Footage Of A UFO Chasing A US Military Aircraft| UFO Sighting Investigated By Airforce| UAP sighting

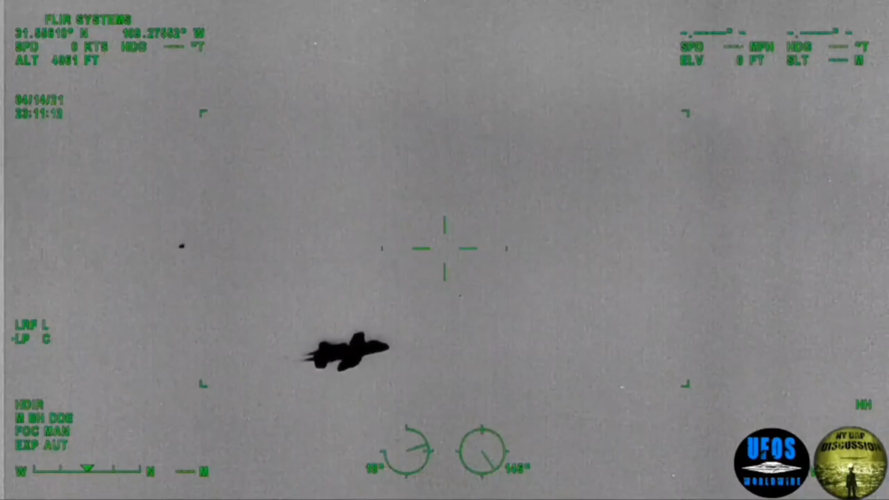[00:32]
During the training session, a UAP was observed to be following the A-10. The mobile scope truck operator began to film the UAP.
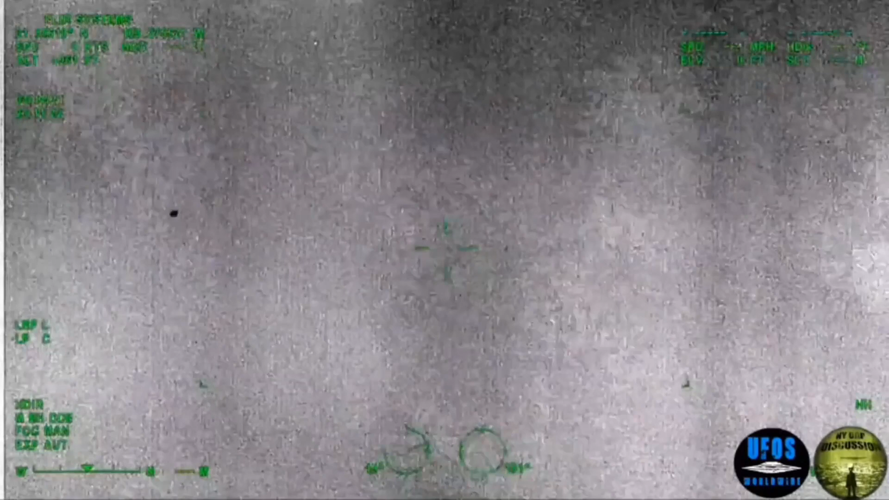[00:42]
Rumors of this footage began to float around, and our source investigated the claims and was able to track down this footage. Our source states that Border Patrol only operates 3 or more UAV east of Sierra Vista. This object was not one of those UAV. Our sources also states, this footage was possibly investigated by the Air Force.